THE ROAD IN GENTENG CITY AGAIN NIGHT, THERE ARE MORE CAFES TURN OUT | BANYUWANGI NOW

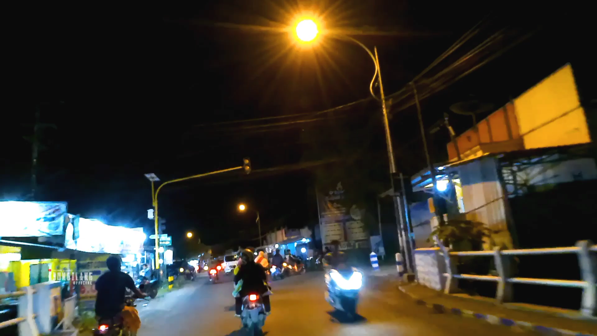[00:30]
terbarunya sekarang ini di Genteng ya teman-teman Nah ini kita ambil yang ke kanan,
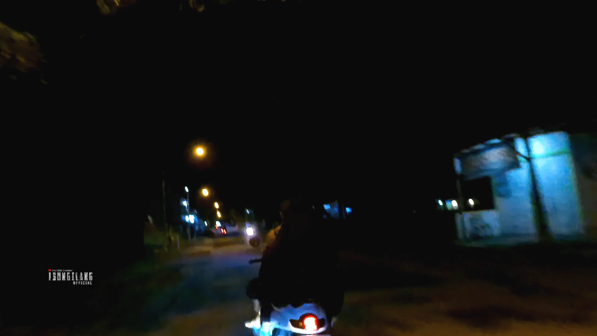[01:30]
di daerah sini tuh sudah banyak warung-warung Nah ini sebelah sini adalah Belam G teman-teman Tempat food Salon ya Tempat food
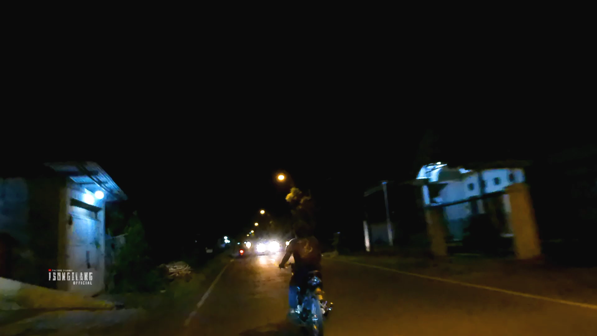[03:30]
Sebenarnya sih Kemarin-kemarin itu Sudah tak buatkan teman-teman Sekitar 1 bulan yang lalu ya Itu sudah tak buatkan Untuk suasana malam hari Di pusat kuliner Genteng teman-teman Nah ini tak Jalan-jalan lagi Di daerah sana lagi Tapi untuk statnya beda ya Statnya di daerah SMK Mbah Diasa Itu genteng ya Di daerah sini Di daerah Ibrahimi tadi ya Untuk statnya Nah ini disini Banyak banget teman-teman Untuk tempat-tempat baru Tempat-tempat baru Nongkrong Nongkrong Nongki Nongki
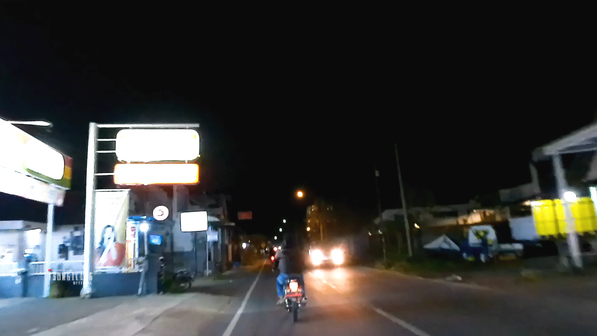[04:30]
30 fps Tapi yang pakai Ace teman-teman Yang pakai stabilizer ya Biar Nggak terlalu goyang-goyang Kayak Mombak Nongki Nah ini Di atas ini juga ada teman-teman Ini E-Ville ya Distro sama
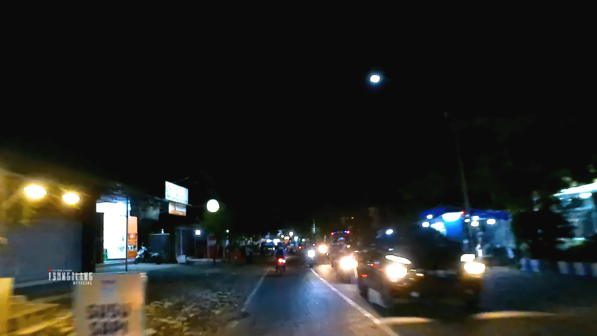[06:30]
Nah ini adalah RTH Ginteng teman-teman RTH Maron ya RTH Maron Genteng Dan untuk suasananya Rame banget teman-teman Apalagi di dalam sana Nah tak tengok kan sebentar Nah itu Di dalam Itu banyak penyewaan Motor listik teman-teman Jadi teman-teman Yang bareng keluarga Liburan bareng keluarga Bawa anak-anak kecil Nah bisa
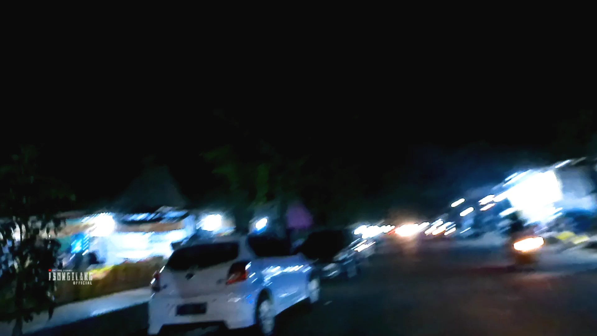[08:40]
Cabang puru harjo Iki sebelah kiri iki Bakso mercon
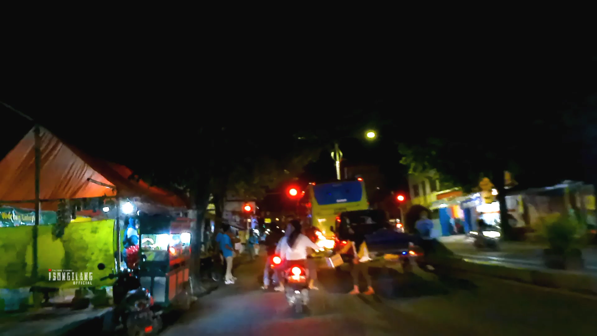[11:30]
Woi golongan yang mulai ya Ngamen-ngamen kayak gini Nah iki Oh ini peduli semero teman-teman ya Nah iki
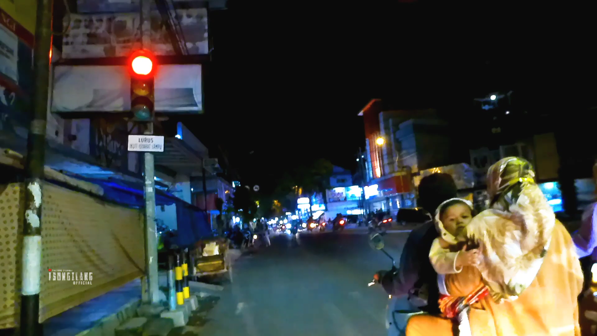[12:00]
Oke udah hijau Kita lanjut Nah iki
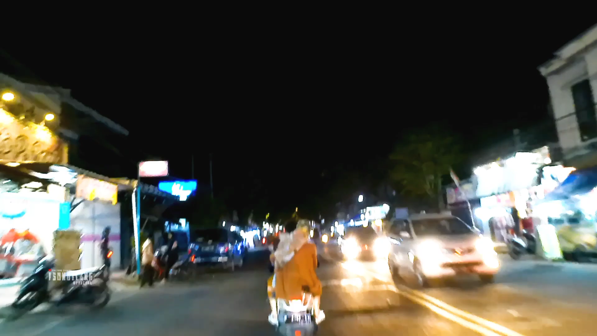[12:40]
Nah iki Kita memasuki Kawasan Pasar teman-teman Pasar genteng ya Sebenernya tadi itu Sudah masuk di Kawasan pasar sih Tapi untuk Pusat pasarnya itu Di daerah sini teman-teman Dan disini juga Ini adalah Pusat kemancetan Ketika teman-teman Jalan-jalan ke genteng ya Jadi teman-teman yang Ke genteng Untuk Jam mancet
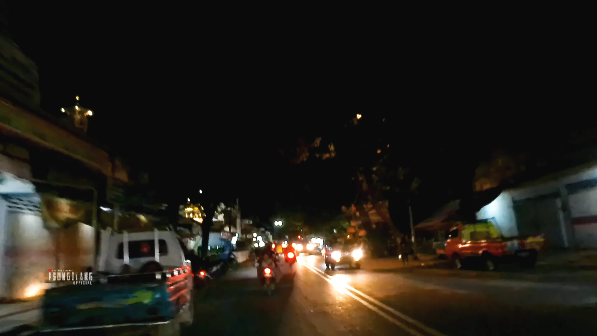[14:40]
Kita lanjut lagi Untuk perjalanan Malam-malam Kayak gini Jadi teman-teman Yang kangen Untuk suasana genteng Malam hari Nah ini Sudah tak buatkan lagi ya Satu bulan sekali loh Satu bulan sekali teman-teman Tak buatkan kayak gini Untuk di suasana genteng
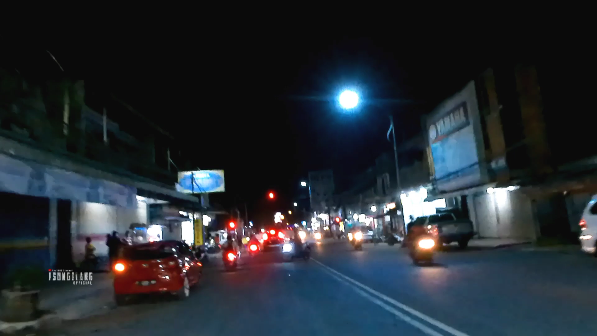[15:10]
Oke berhenti dulu Soalnya lampu merah Kita ambil yang lurus teman-teman Untuk yang ke kiri ini Kita ke arah sempu Ke arah temugoro Kita ambil yang lurus ya
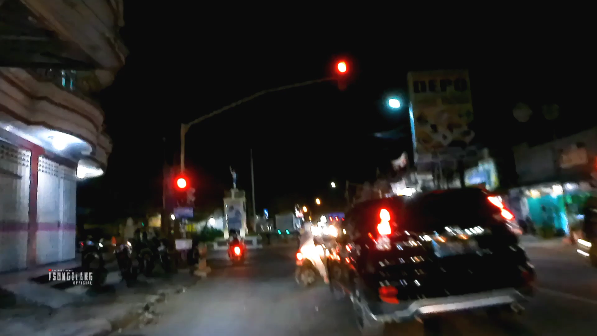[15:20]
Nah ini kita ambil yang lurus Kita berhenti dulu
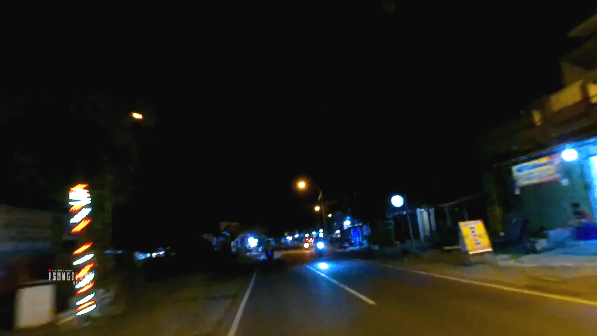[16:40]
Dan ini kita menuju ke arah Pekulo ya Ke arah Pekulo Ke arah alas Malang Ataupun ke arah Rokujambi
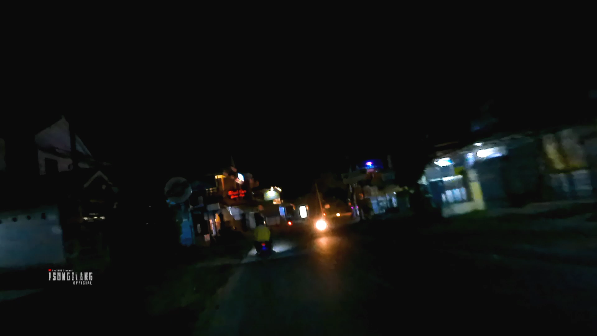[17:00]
Ini ada black box Sinema cafe Sebelah kiri ya Sebelah kanan sini Rumah sakit genteng teman-teman RSVD genteng ya Sebelah kanan saya ini ya Ini adalah rumah sakit genteng Dan sebelah kanan sini adalah Pomp teman-teman Pomp bensin PDAM Oh PDAM SPBU
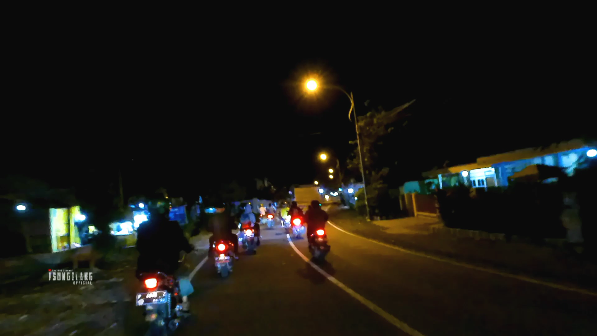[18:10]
Wuh Saya salipan ya Serem Ini
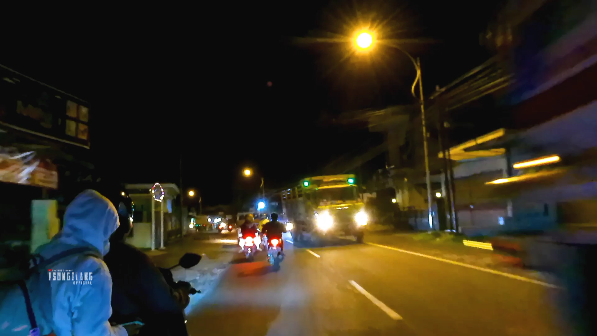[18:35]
Oke Kita udah Di daerah Kembiritan sini teman-teman Ini adalah Majite ya Jadi untuk perjalanan Kita agirin di daerah sini teman-teman Dan terima kasih Yang sudah mampir di channel saya ini Dan yang Sudah mendukung channel ini Sampai saat ini Terima kasih teman-teman Dan jangan lupa Buat di subscribe Biar gak